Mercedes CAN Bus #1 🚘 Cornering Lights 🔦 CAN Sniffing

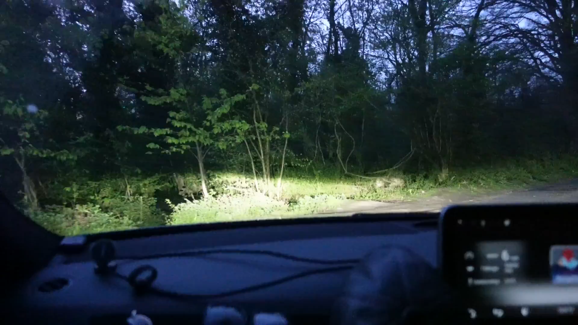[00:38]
which are equipped with the static LED headlights that
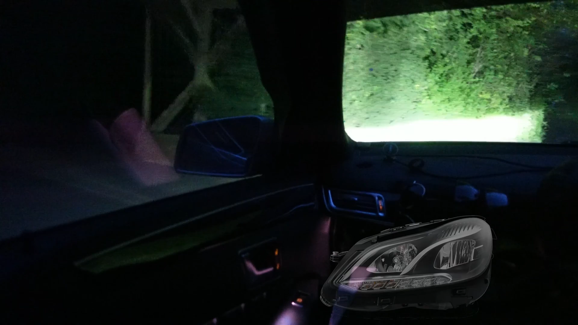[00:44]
have LED DRLs or side lights, LED low beam lights and H7 high beam lights.
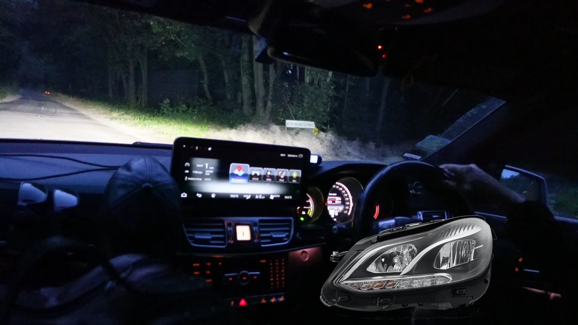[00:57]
And do not provide any cornering light functions at all. ...